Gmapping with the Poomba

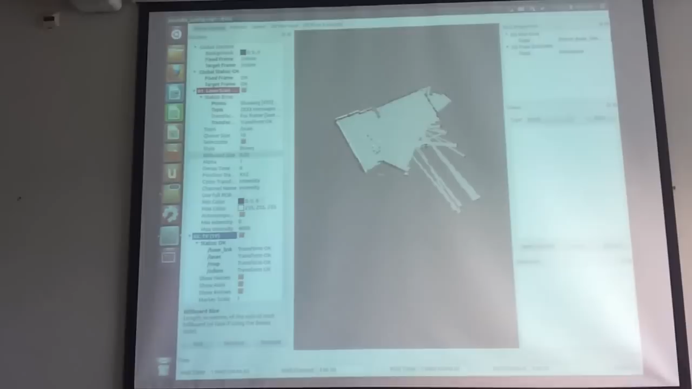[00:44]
looks good this looks much better than the one we had before this is this is really nice works properly this looks pretty much all right